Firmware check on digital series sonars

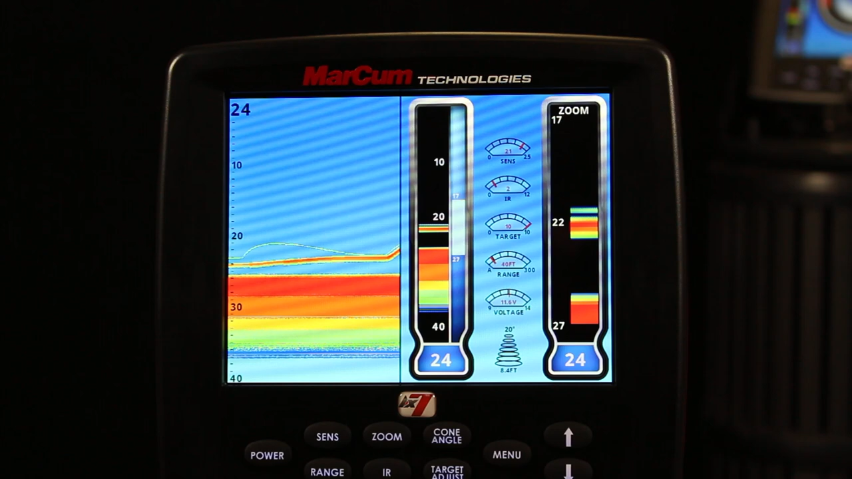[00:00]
Hi everyone, Zach here with Markham Technologies. In this video we're going to go over how to check what version of firmware you have on your Markham Digital Series. So LX6, LX7, and LX9. It's an easy thing to do. All I have to do is go ahead and hit menu. I go to system settings and on top of the settings menu it says settings v5.10. That means I have version 5.10 which is the latest firmware.
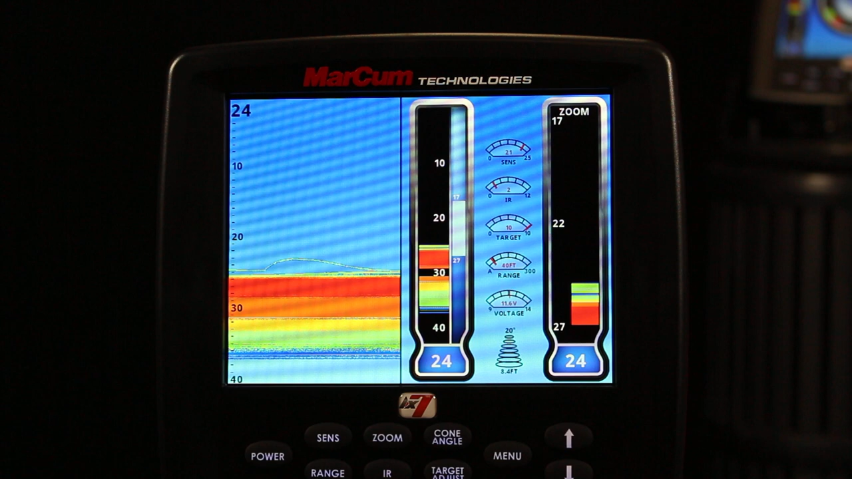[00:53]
how to download the firmware to your system. You'll also need a USB 2.0 cable which you can find at any store that would sell cables or electronics. If you have any questions go ahead and visit www.markhamtech.com. Thank you.